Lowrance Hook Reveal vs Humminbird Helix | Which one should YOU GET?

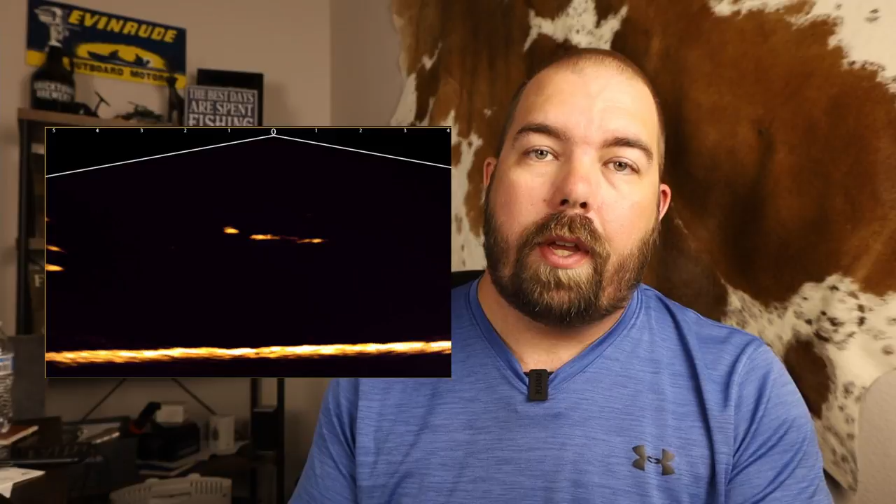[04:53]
Well, there's only one unit here that is capable of running any kind of live sonar system. And that's going to be the G4N helix. Now this is the seven inch model.
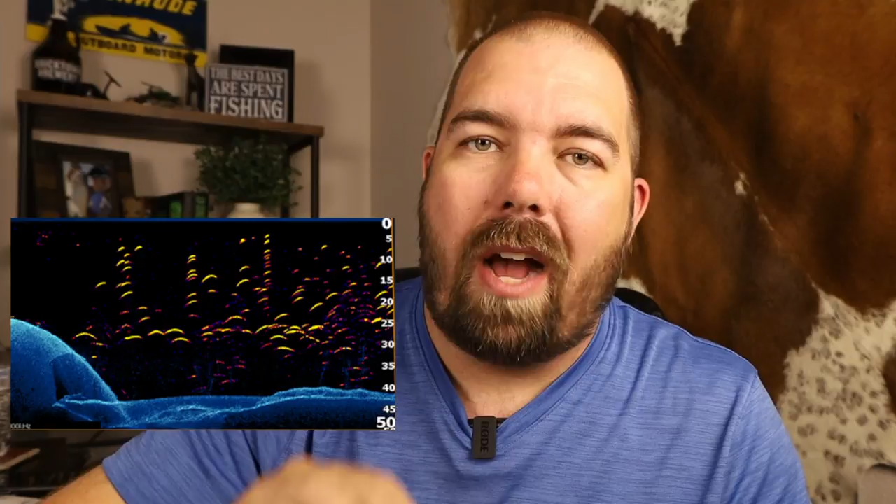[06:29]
This reveals your fish on your down scan sonar. So you'll be using your higher frequencies, the 455 or the 800 kilohertz, and it will overlay on top your 2D sonar image of what it believes are fish.
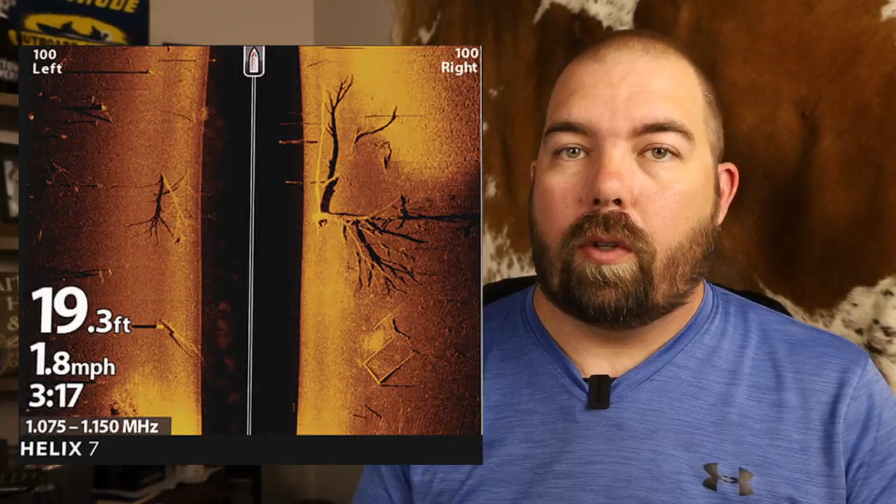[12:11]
On screen: depth 19.3 ft, speed 1.8 mph
solid and really great quality images where it's easy to distinguish whether there's a fish there or not there, the mega imaging is definitely there.